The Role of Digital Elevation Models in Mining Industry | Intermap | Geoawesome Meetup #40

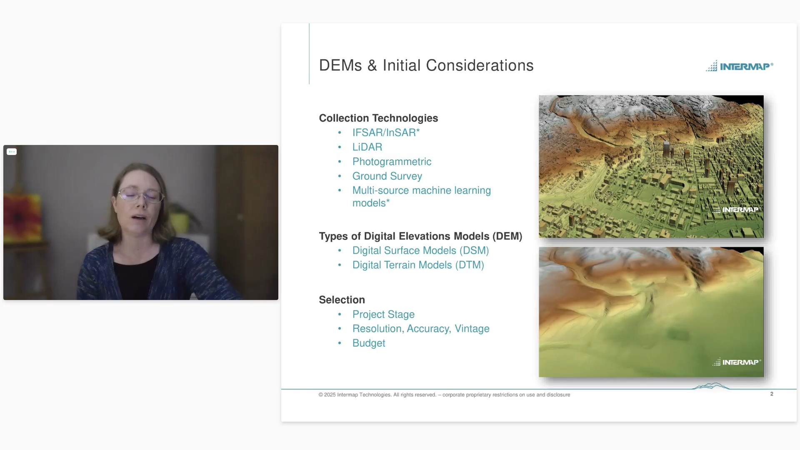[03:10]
production or a reclamation for example you want to consider the resolution accuracy and vintage of the data that you require and what your budget is these things will vary depending on the on the stage of the project